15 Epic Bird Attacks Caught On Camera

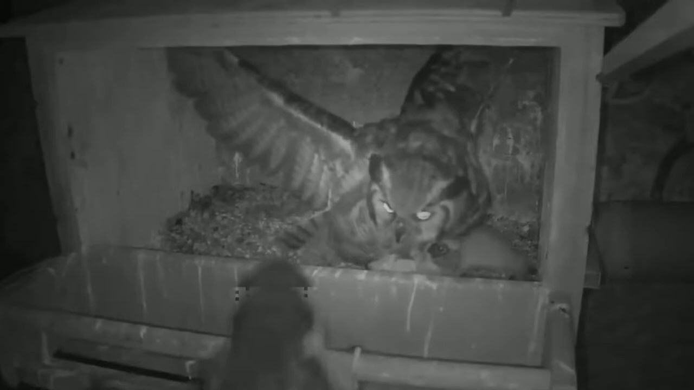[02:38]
This lethal grip is used by owls to sever the spine of large prey, but unfortunately, things do not always go well for these adored live chambers as you can see in the video. This owl is snatching a few babies from this nest. It looks more like it's eating them on the spot, I guess the mother is running errands somewhere else.
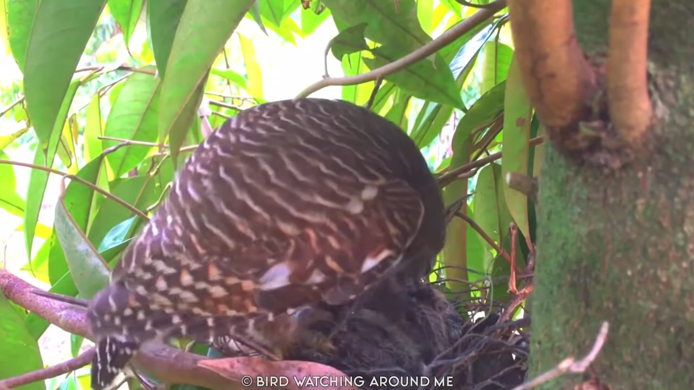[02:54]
These barn owls are disturbed when a pigeon comes and crashes into their box.
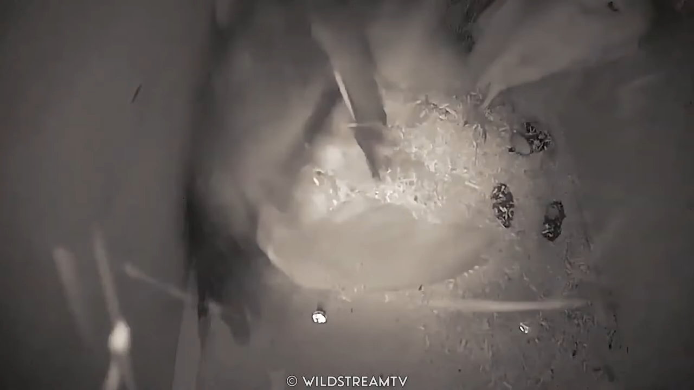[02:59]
The owls were just beginning their bonding process when the incident occurred.
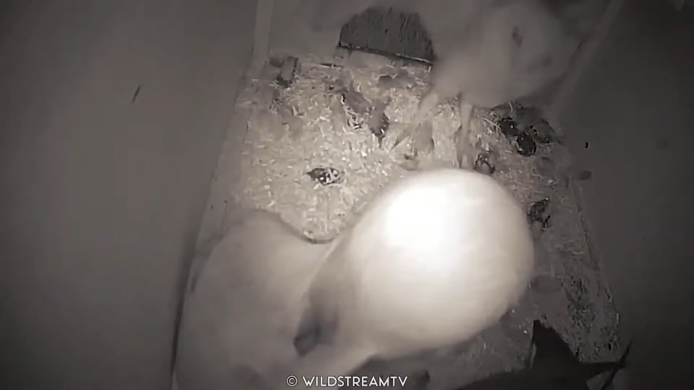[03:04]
Will they return after this? Your guess is as good as mine.
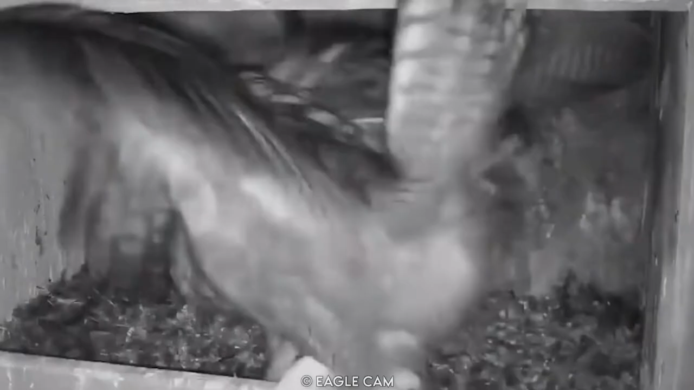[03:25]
The owl grabs one of the falcons and takes off.